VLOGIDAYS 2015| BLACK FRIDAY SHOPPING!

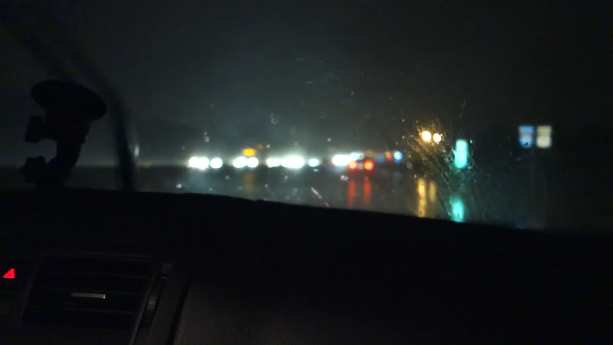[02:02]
anyways so that's what we're doing and crazy crazy road but we're making it it's 9 20 which i thought i wasn't going to go i didn't want to go but then i decided i'm gonna go